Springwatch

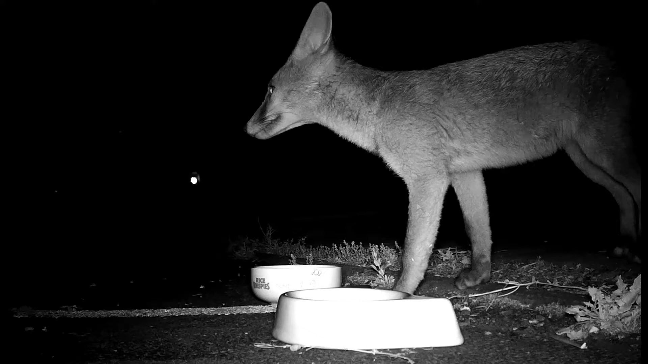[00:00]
Winchester felt he was being watched and on closer inspection he actually was. He had discovered a camera.
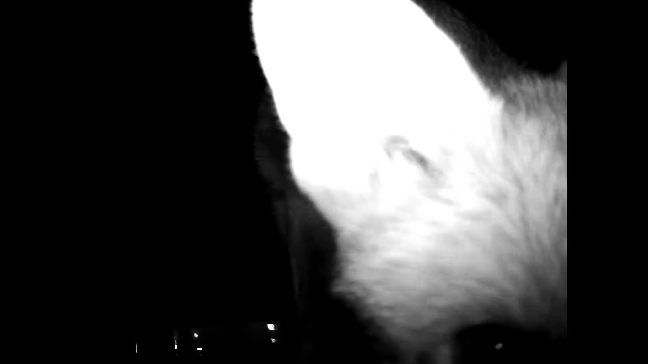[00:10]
Springwatch were at it again, secret filming to avoid paying him artist fees. So he shot round to tell Ian.
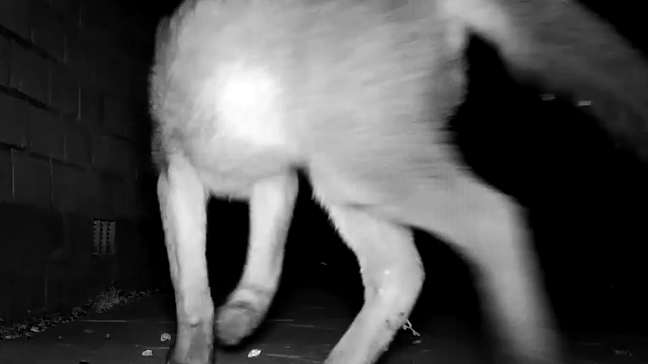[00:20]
He then legged it and Ian would follow.
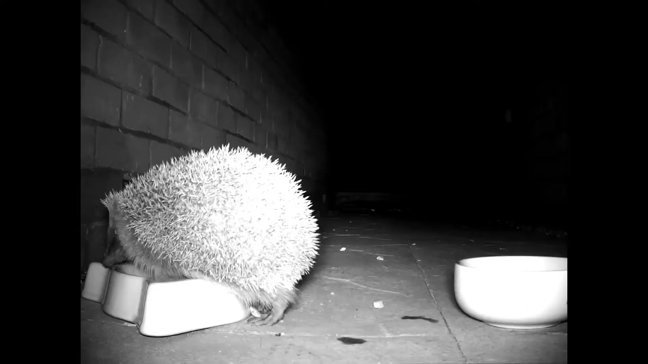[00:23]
If the BBC wanted their skills they could pay for them.
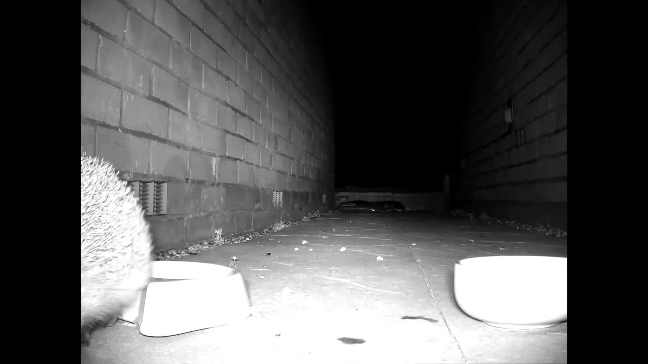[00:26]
Springwatch was going to be a dull program this year.